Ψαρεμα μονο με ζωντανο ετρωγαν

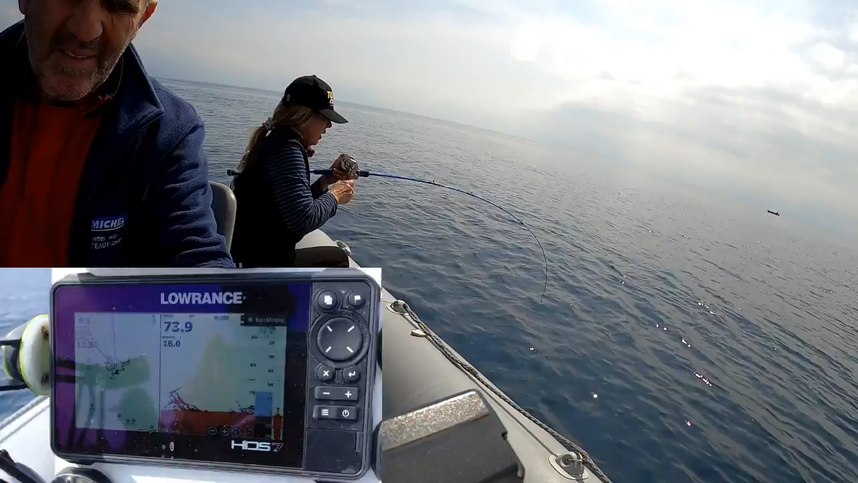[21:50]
Να, τα ψάρια. Εδώ. Μόλις πήγαν και στη χαρά, τάκ, το πιάσα. Εγώ με τα πειράματα, τίποτα ακόμα.